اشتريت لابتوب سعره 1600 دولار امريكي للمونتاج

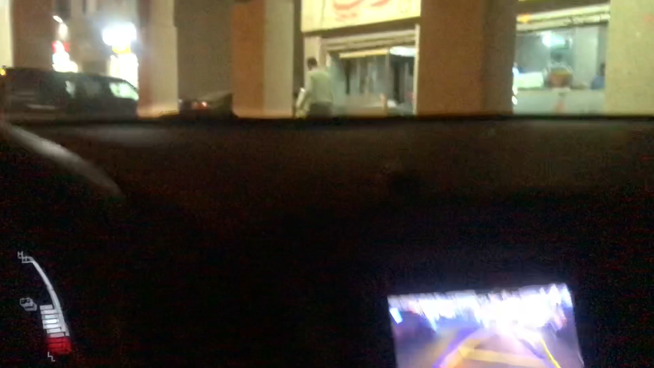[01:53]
يي مغباني، الشارع كله فاضي هون وانا قاعد برجع الكاميرا.
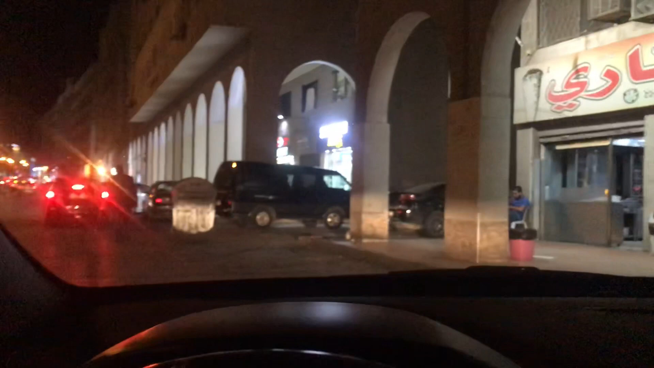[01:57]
عرفتوا انه فيها كاميرا السياره ولا ما عرفتوا؟
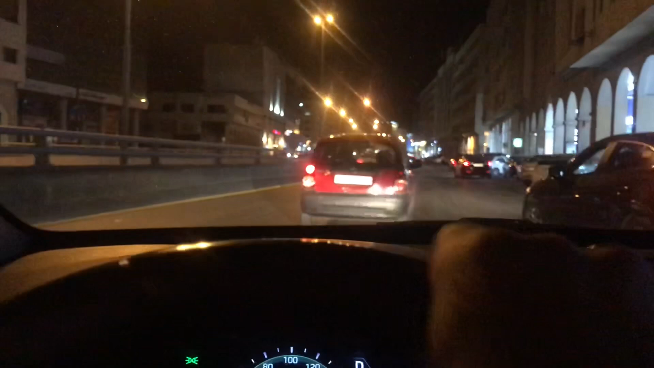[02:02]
اخوان احنا هنا في شارع الجاردنز، اللي مساكن في عمان بيعرف شارع الجاردنز.
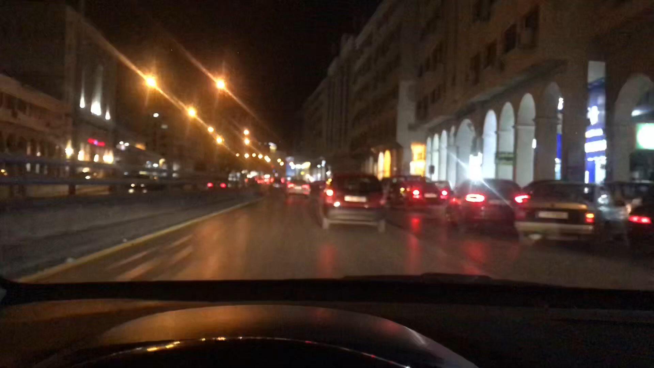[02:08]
احنا في شارع الجاردنز عشان نشتري اللابتوب من هون، لانه هون احسن محلات بتبيع لابتوبات تقريبا.